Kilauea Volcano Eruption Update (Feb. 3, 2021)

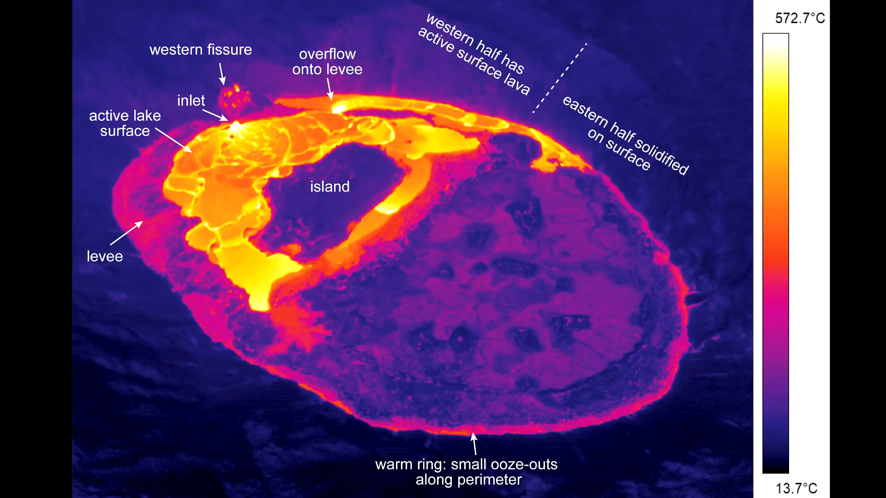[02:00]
On screen: scale top 572.7°C, scale bottom 13.7°C
It shows how lava occasionally oozes out along the eastern lake perimeter. Scientists say that during the overflight, a large overflow breached the northern levee and flowed along the northern lake margin toward the east.